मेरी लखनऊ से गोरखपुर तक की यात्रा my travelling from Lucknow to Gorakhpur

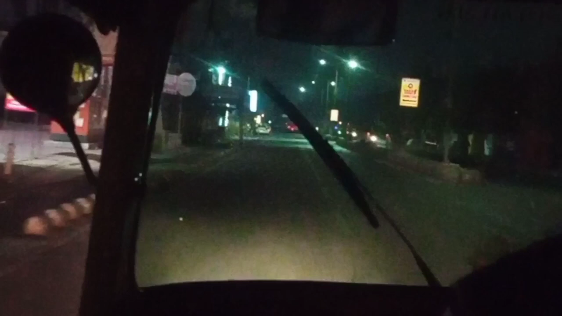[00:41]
और सुबा यात्रा करने के एक और मज़ा है सनाटी
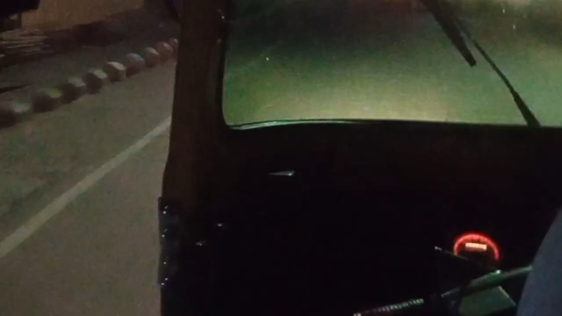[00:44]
और खुबसुरत हवाओं का हमें अनभव करने को मिल तो finally हम आ गए हैं टेनी पुलिया के चौराया पर,